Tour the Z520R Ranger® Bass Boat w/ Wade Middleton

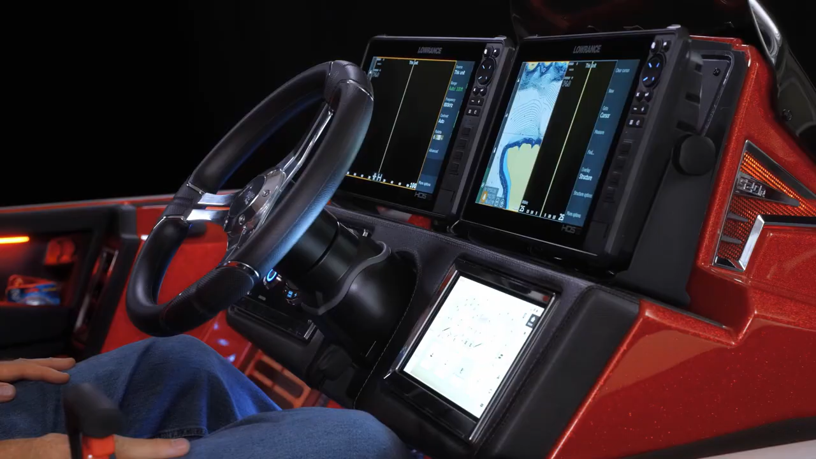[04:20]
We've got new dual 12-inch graphs front and center. No more mounting them off to the side or way up high. These are right where you want them.